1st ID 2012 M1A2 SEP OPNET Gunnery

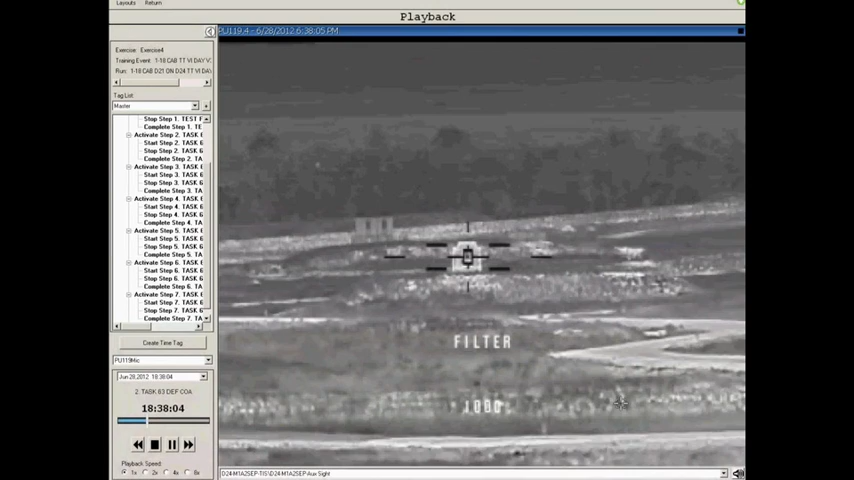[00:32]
Nice. Hold on. Our breach isn't up. Heat up! Fire it up! Heat index. On the way. Lower. Time to move back.
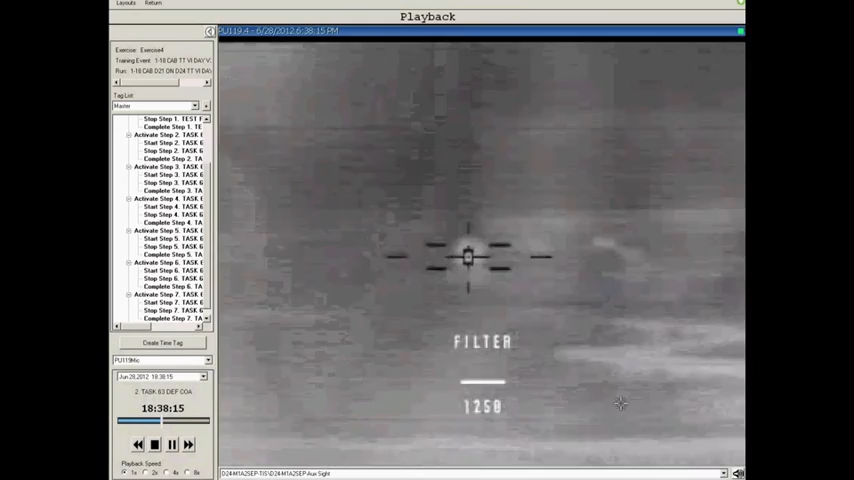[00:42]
Your range. Does PC? Ah. Identify PC. Yeah. Time to move up! Range. Give me range.
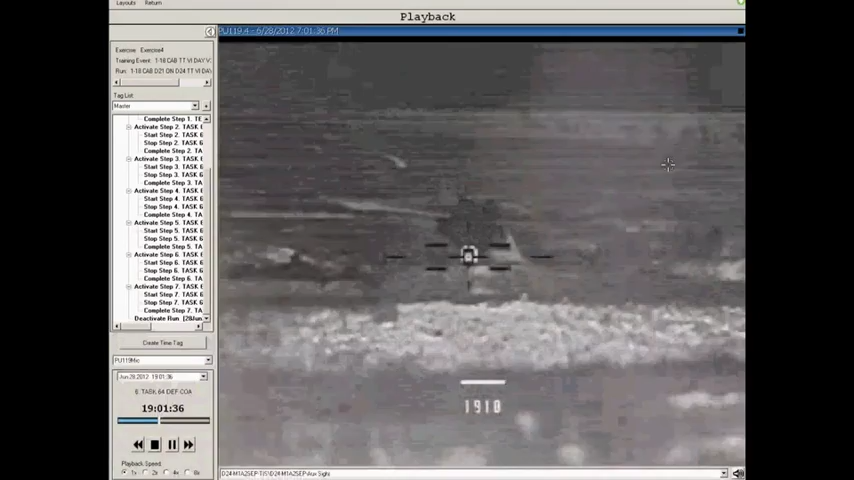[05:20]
Load the stable. Load the stable. Designated tank. Roger, identified tank. Shut up! Sabo index, range 1970. Fire and adjust.
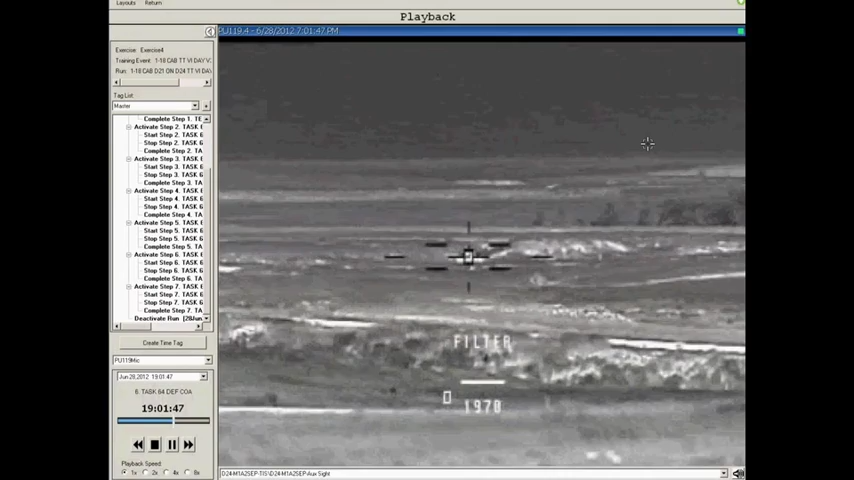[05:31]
On the way. Lost. Driver, move back. Loading another round.
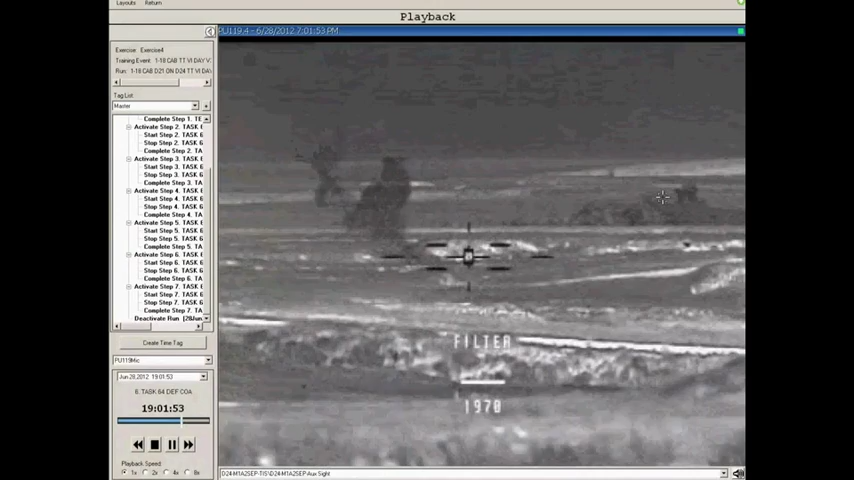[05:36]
Target moving. Target. Hey, re engage the PVC PC.
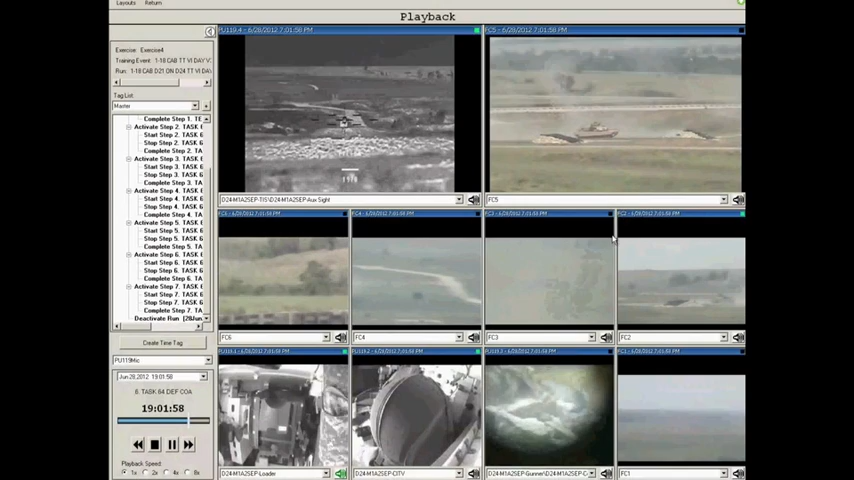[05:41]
Driver, move up. Range 1600. Fire and adjust.
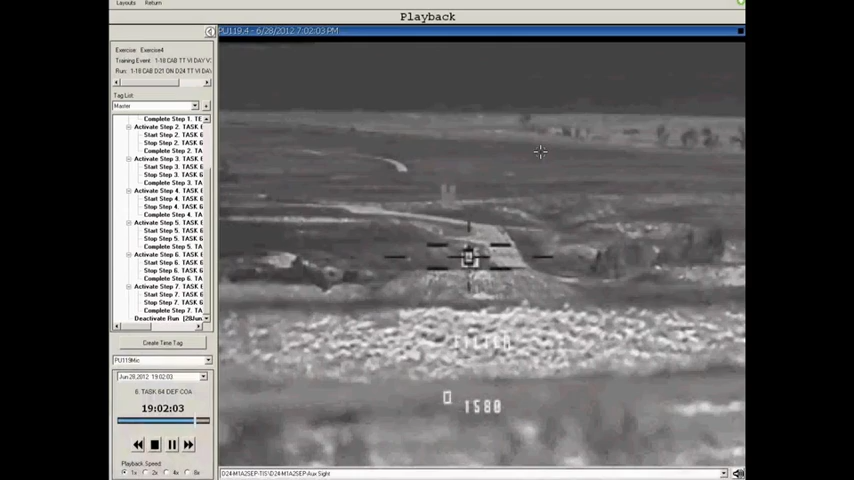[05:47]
On the way. Lost. Driver, move back. Hey, wait. Target.
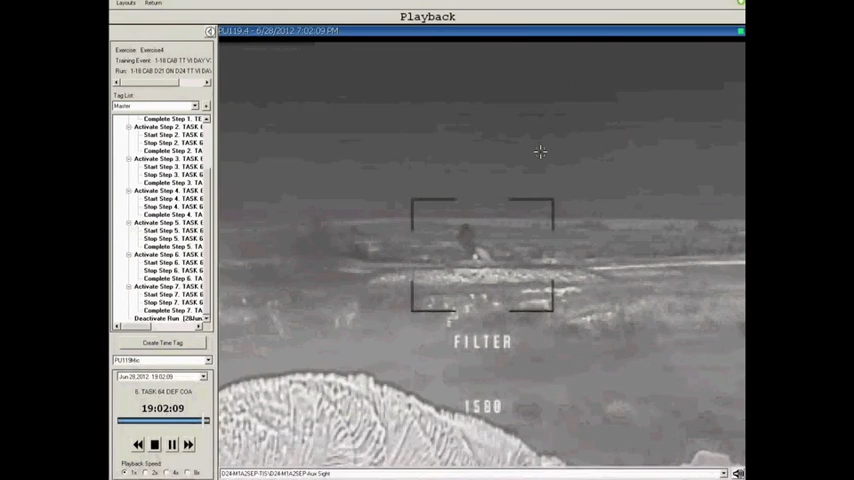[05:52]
And our heat rounds are not fucking hitting right today. Hey, sir.
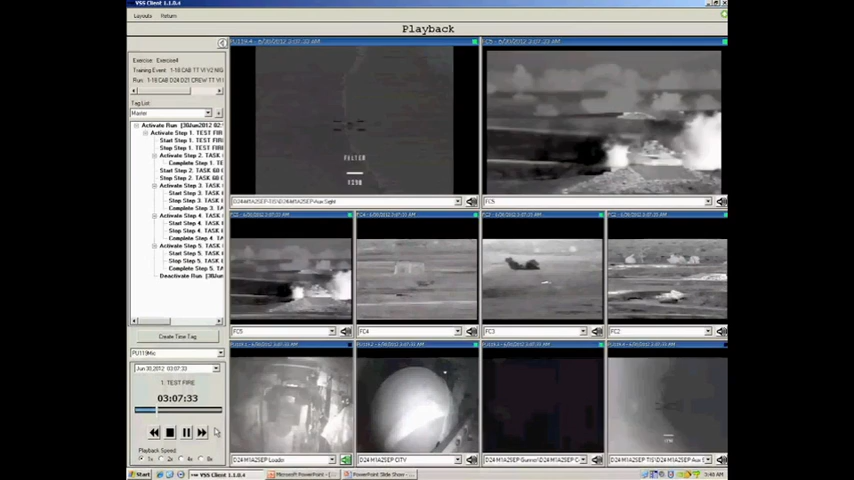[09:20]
Obscuration. Target. Ceasefire. All right, white two, move to an occupied TCP-4. You're white two. Roger! All right, let's move forward. Am definitely white one, engage and destroy two enemy PCs in sector.
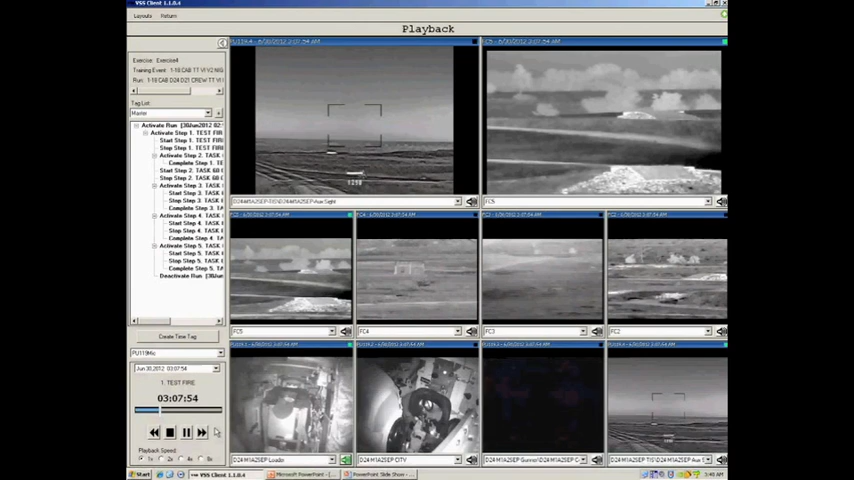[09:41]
Yeah, Roger.
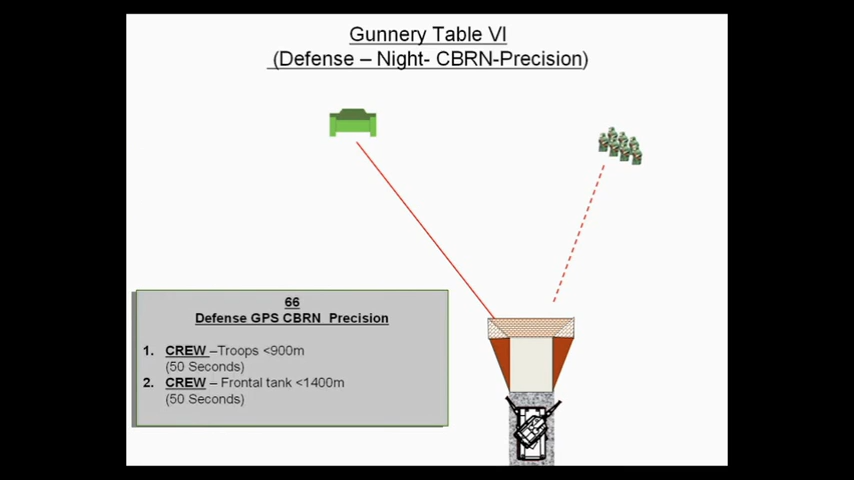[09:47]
Scan it up. 10 miles an hour? Yes. Stand by troops! Stand by troops! Range!
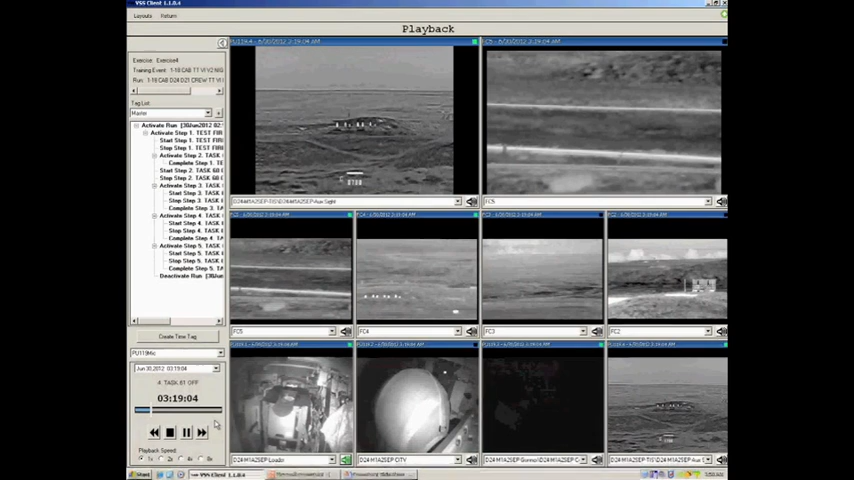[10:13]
500! Fire at us! On the way! Get it! Target! Stand by troops! Stand by troops! Range! 800. Turn it up! On the way. Target. Die. All right. Gunner, stand in front Gunner, of the truck. CIT, or Gunner, ceasefire.
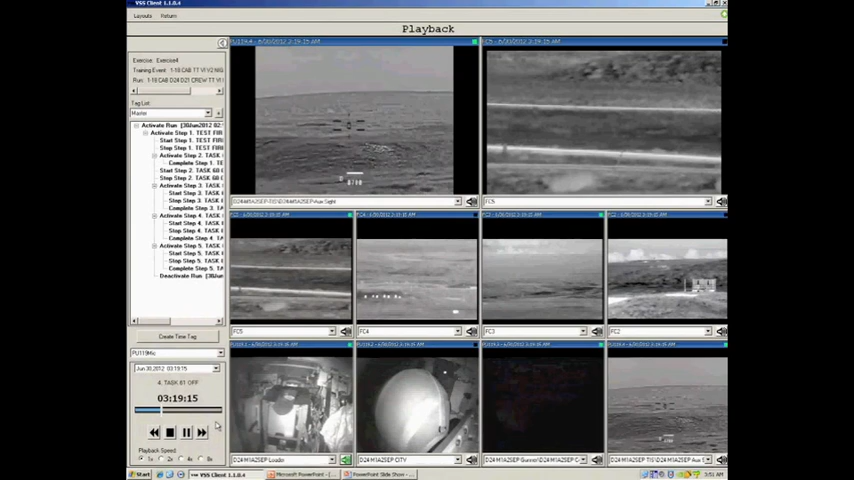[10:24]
Let me find my truck. Hey, sir, truck. You got it.
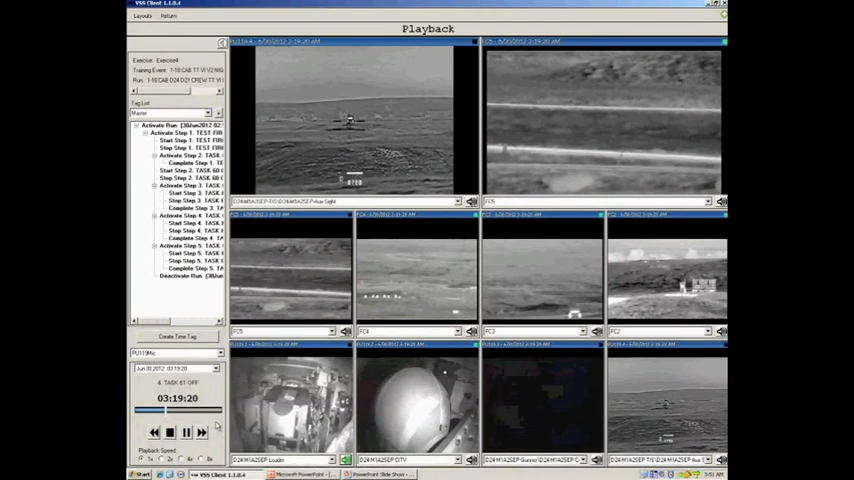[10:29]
Caliber 50! Bring it up a little. You're right in there.
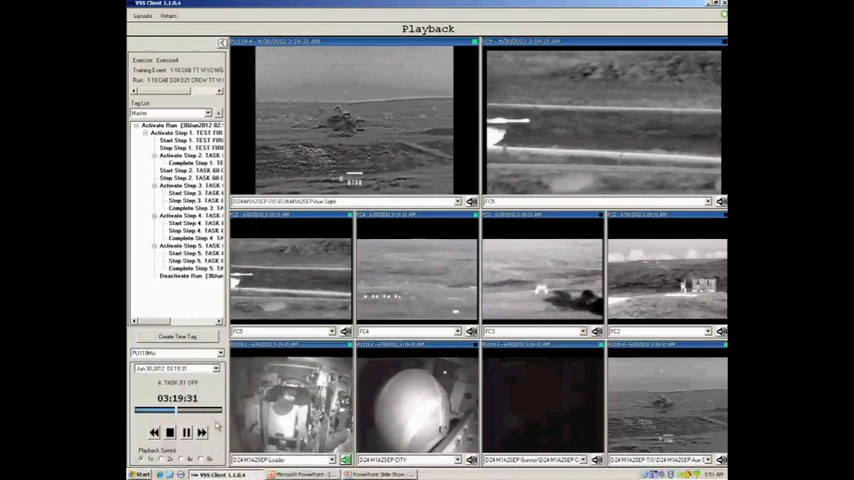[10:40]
Move it around. Caliber 50. Bring it up a little. There you go.
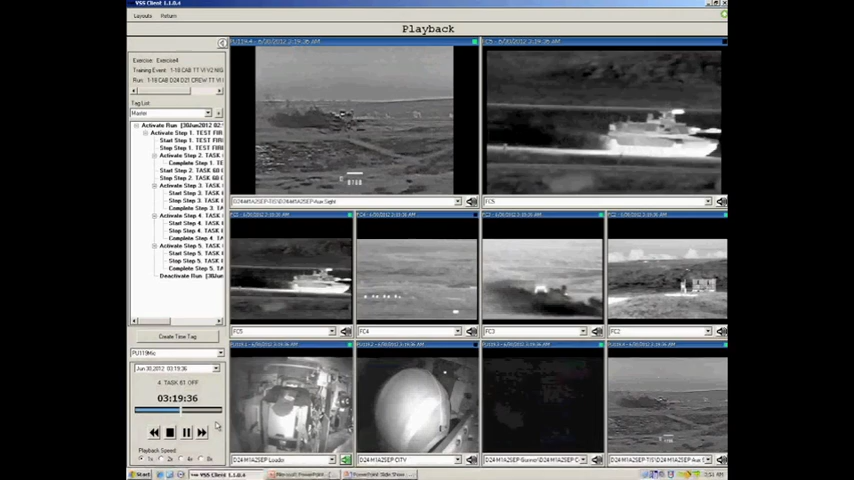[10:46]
Bring it up. Hit that thing. There you go. Bring it up a little. You're hitting the boat. Bring it up.
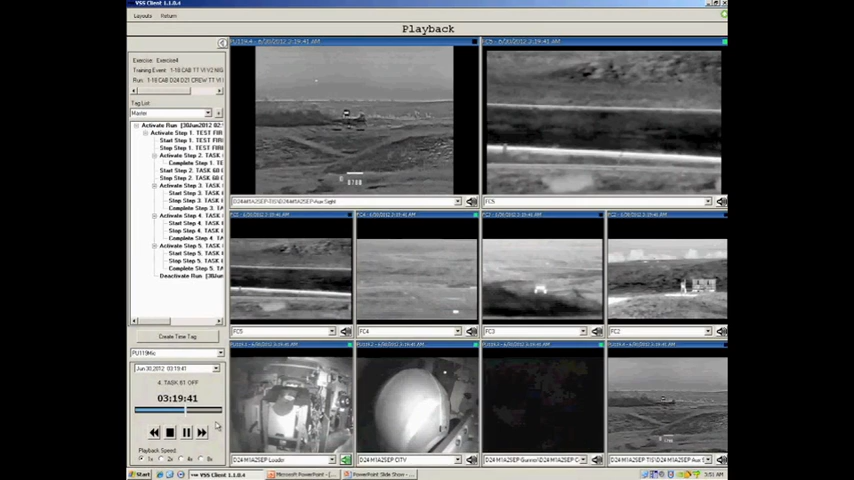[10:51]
Bring it up. There you go. Bring it up. Move in. Dude, you're way high. All right, bring it in. Target. Okay. Round complete.